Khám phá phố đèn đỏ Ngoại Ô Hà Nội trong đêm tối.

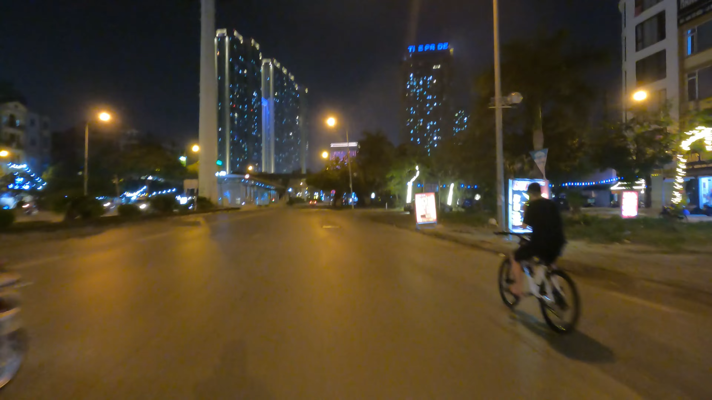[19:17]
Vị, chúng ta bây giờ phải rẽ phải mấy đúng con đường để chúng ta rẽ vào khu trung tâm Hà Nội. Đoạn lúc nãy là cái đoạn vòng xoay lại này là em cứ mãi nói chuyện với quý vị và các bạn, xong rồi em sẽ nhầm khúc, nên là cứ bị nhầm luôn. Đây mới là cái khúc rẽ đúng.
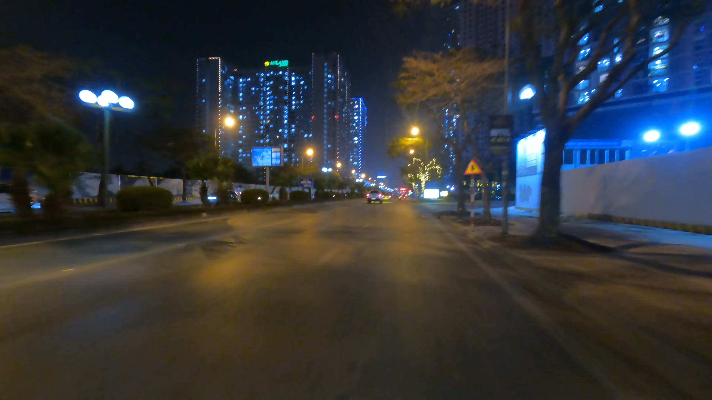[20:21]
Đây quang cảnh rất là hiện đại. Phía xa xa kia không biết các bạn có nhìn thấy tòa nhà có màu ánh tím, đổi màu tím rồi vàng rồi xanh.